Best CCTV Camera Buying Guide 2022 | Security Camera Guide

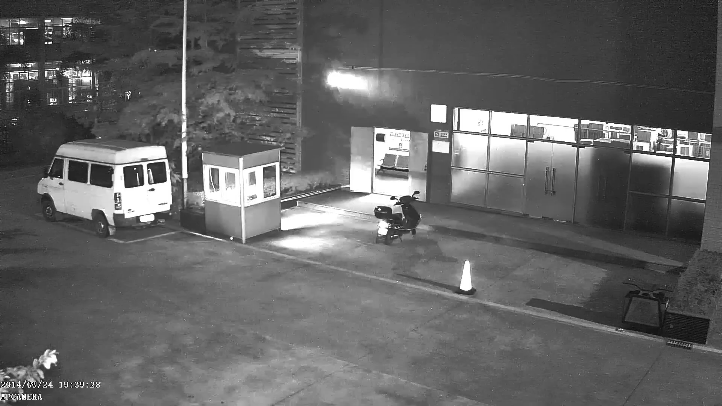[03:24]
You can clearly see who is good, how much the mirror is in that particular room, where you have your CCTV.